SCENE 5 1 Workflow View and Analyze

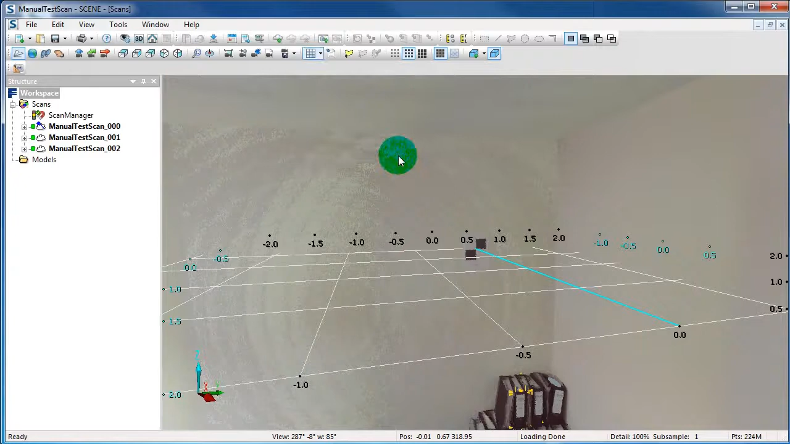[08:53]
And we can change the style from regular to polar. Then you have to change it in the crease.
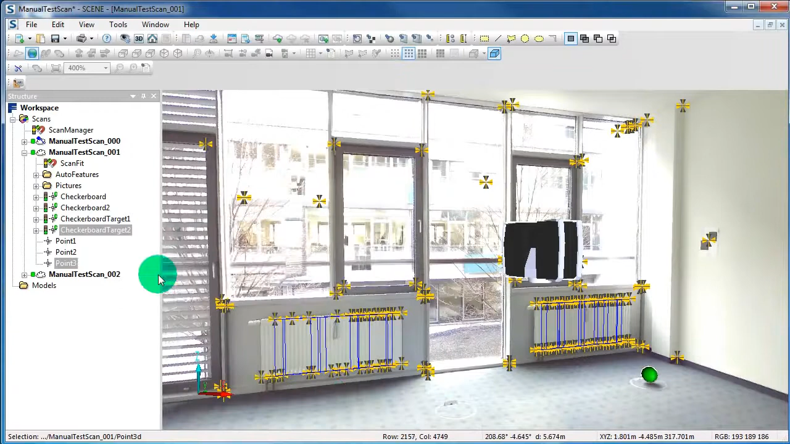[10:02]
Okay, now we want to create a plane. Right click on the scan, select New and the plane. Type in the normal and the position of your plane.
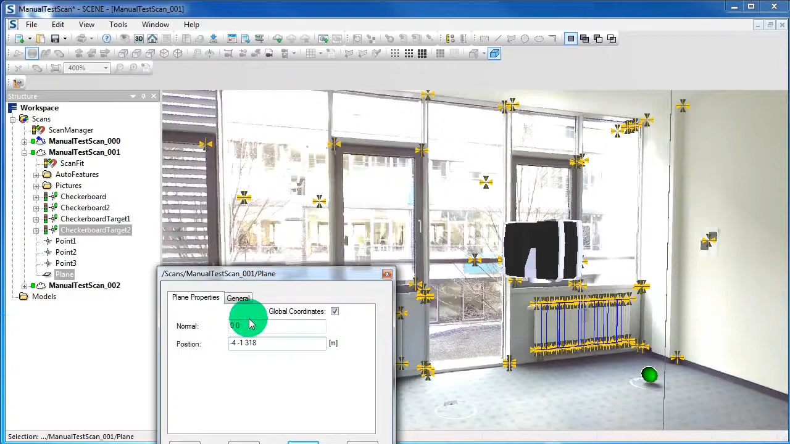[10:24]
And say OK.
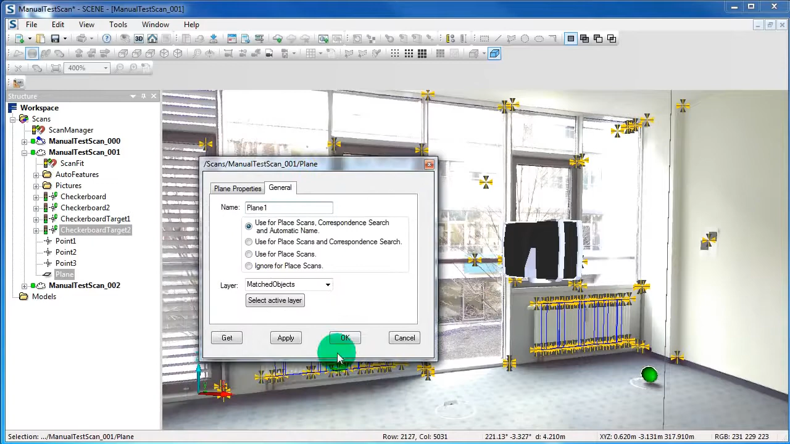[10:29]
And now the plane is also in the structure view. Now we want to make a measurement in the quick view.
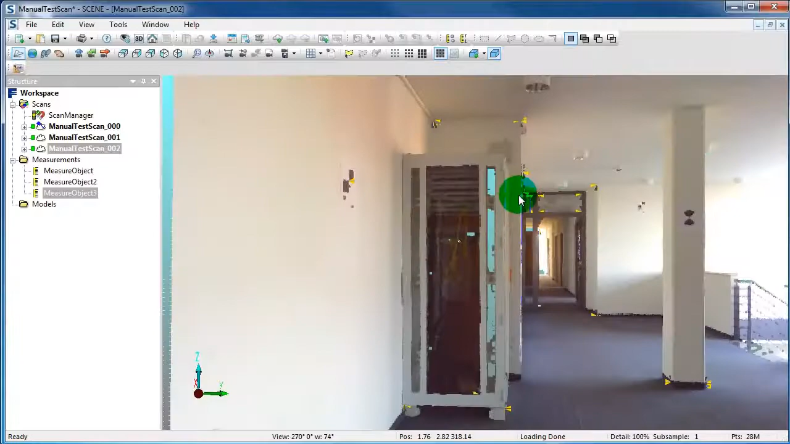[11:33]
Now click on the button Measure between scan points. And choose your points in the scan.
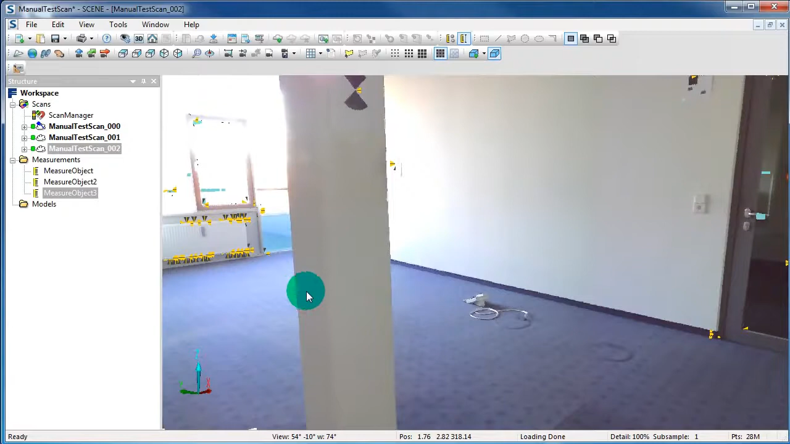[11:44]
Now a new measure object appears in the structure view. Right click on this object.